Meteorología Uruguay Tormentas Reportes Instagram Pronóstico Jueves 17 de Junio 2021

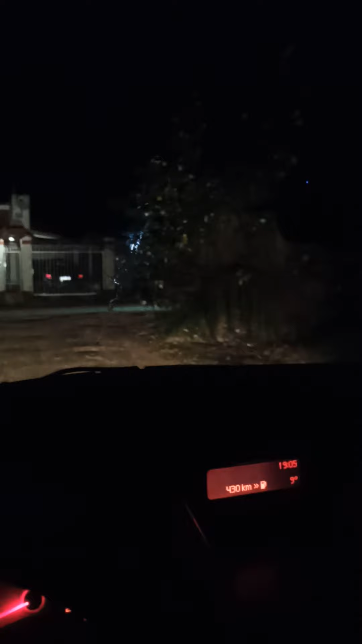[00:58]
mucho frío el vientito que miren ahí como se mueven los árboles que hace que se sienta más el frío ¿verdad? eso es lo que pasa,
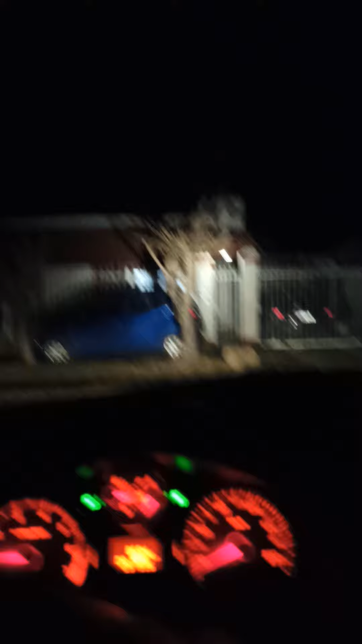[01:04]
bueno amigas y amigos vamos a repetir realmente lo que estuvimos hablando ayer que es un pequeño llamado a la solidaridad de nosotros ¿verdad? si tenés alguna campera que ya no uses, algún buzo que hayas dejado de usar porque te queda grande, porque te queda chico cualquiera de esas situaciones ¿verdad? ropa que esté limpia, en buen estado tenéla contigo arriba si podés, de pronto si tenés la suerte de andar en un auto bueno, tenéla contigo arriba,